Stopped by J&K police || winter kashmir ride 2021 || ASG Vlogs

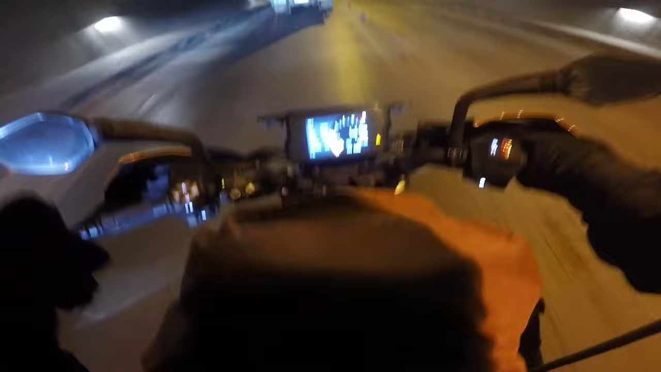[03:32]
और 8.5 किलोमीटर से ज़्यादा हम क्रॉस कर चुके हैं, लेकिन अभी भी भाई टनल ही दिख रही है, देखते हैं। 9 किलोमीटर तो है ही भाई, ये जितना बाइक ने बताया 9 से तो ऊपर ही है। हाँ, अब शायद लाइटनिंग आनी स्टार्ट हो गई, तो बिल्कुल 9 किलोमीटर लंबी है गाइस, 9 से ज़्यादा ही है,
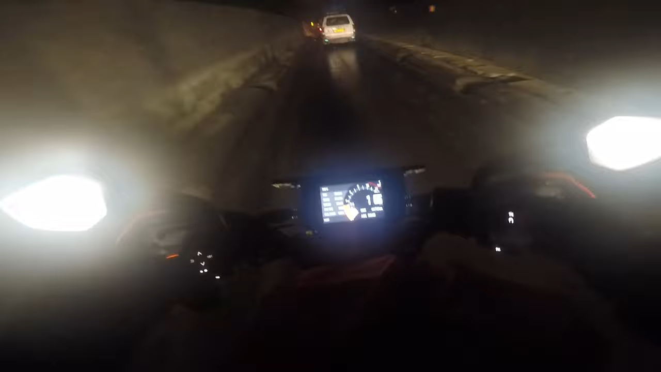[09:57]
एंड ये 3 किलोमीटर्स की है, यहाँ पे कोई भी ब्लैक आइस नहीं होगी क्योंकि स्नो ही नहीं गिरती। सो गाइस फाइनली
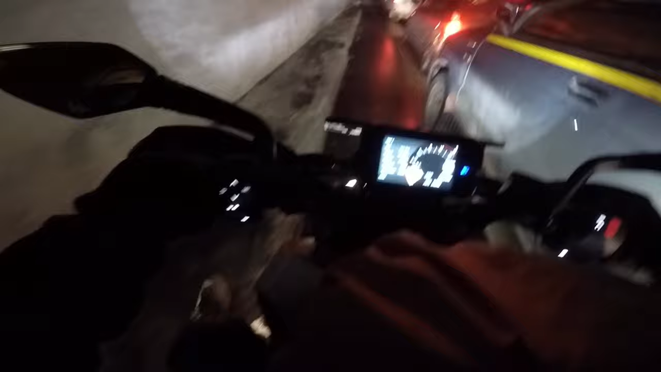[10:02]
एक आर के बाद टनल से बाहर निकलते हुए यार, और बिल्कुल दिन था।
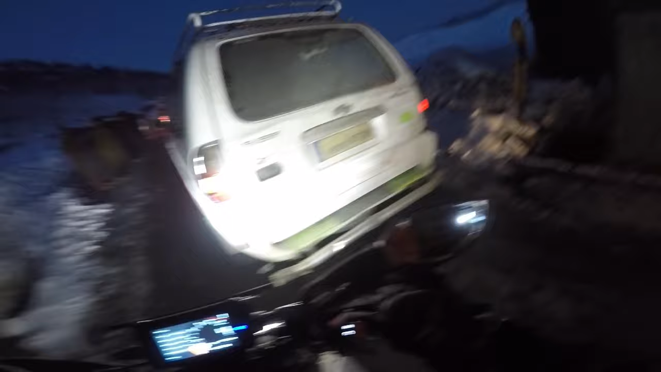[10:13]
और अब तो भाई नज़ारा ही अलग है और राइट में भाई साहब राइट में देखना निकलते ही,
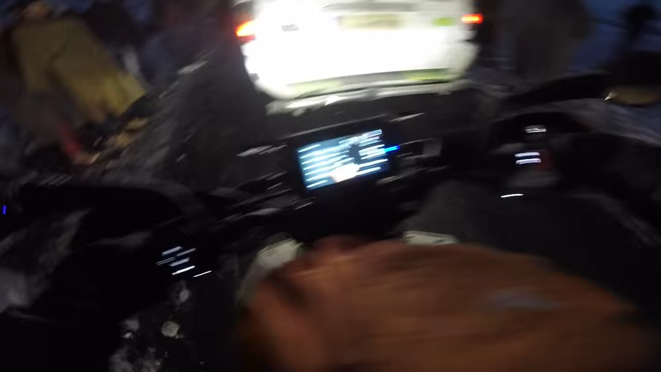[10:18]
राइट में देखना और राइट में ही रखना,
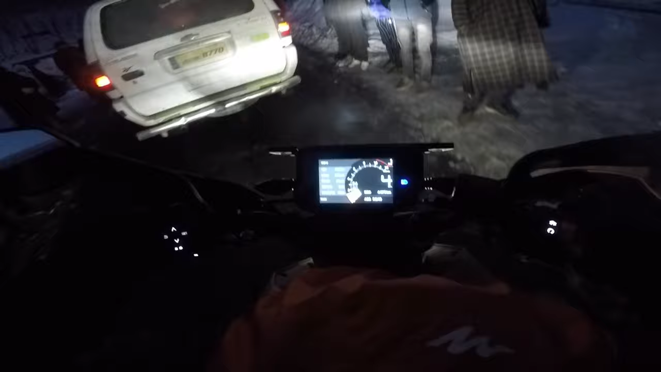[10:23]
राइट टायर के पीछे गाड़ियों के, क्योंकि लेफ्ट में ब्लैक आइस काफ़ी है। आराम से चल रहा है, बिल्कुल सेफ।